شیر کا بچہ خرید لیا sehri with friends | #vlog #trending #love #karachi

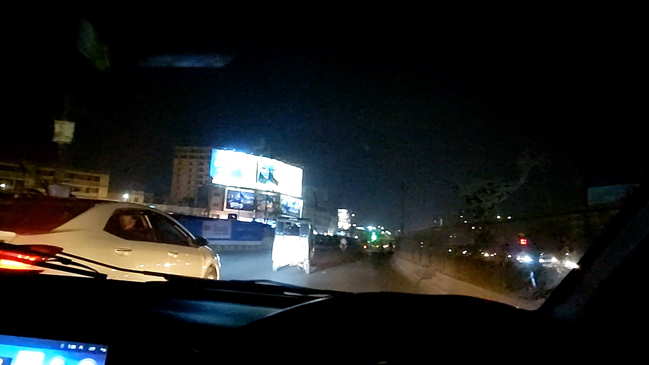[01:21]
ये आ गई है दिल पसंद बोर्ड ऑफिस, इसी के बराबर में है कसर शीरी।
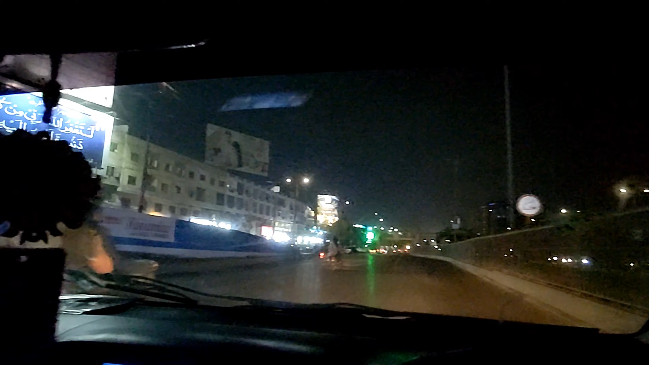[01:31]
दोनों का अच्छा टेस्ट है, कसर शीरी ज्यादा अच्छा है।
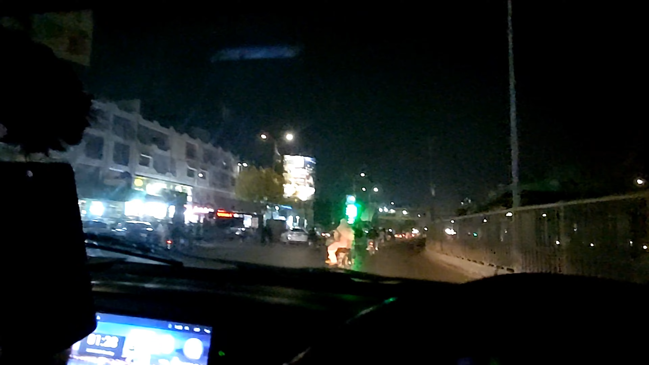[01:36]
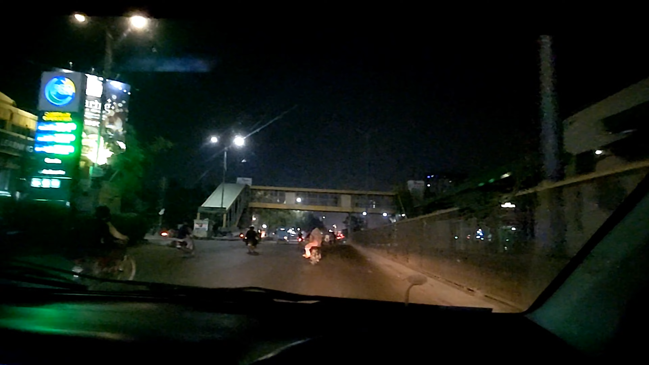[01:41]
तो रास्ता भी थोड़ा सा एंजॉय करा रहे हैं आपको, ये देख लें
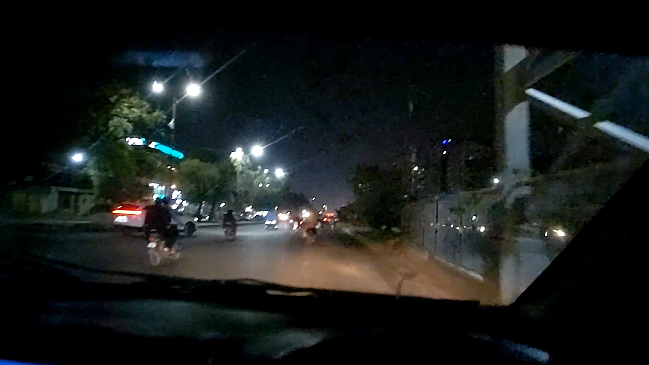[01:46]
रोडों पे जो है अभी रश है, नॉर्मल है,
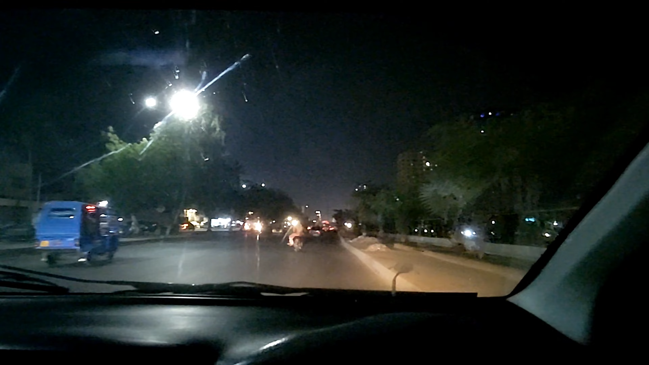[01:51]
लोग शॉपिंग के लिए भी निकल रहे हैं ना, अब मार्केटें खुलना शुरू हो गई हैं। 7 रोजे तक तो मार्केटें बंद पड़ी हुई थी, लाल बत्तियां ही नजर आ रही हैं बस।
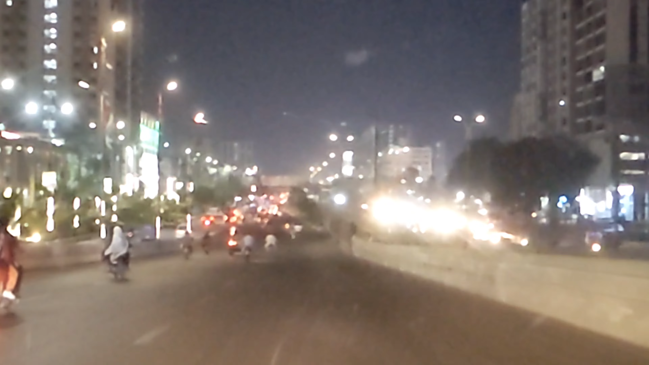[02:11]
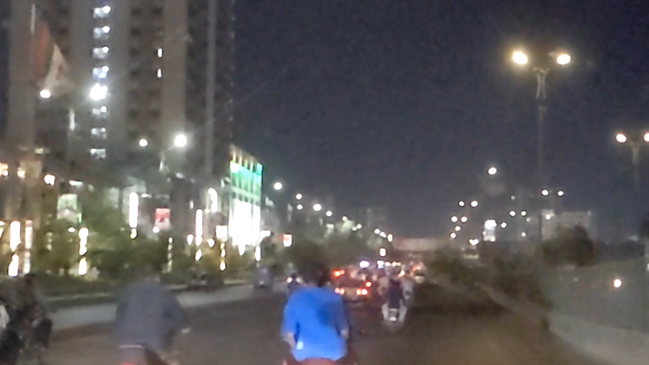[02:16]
ये आ गया हैदरी, हैदरी का इलाका आ गया है।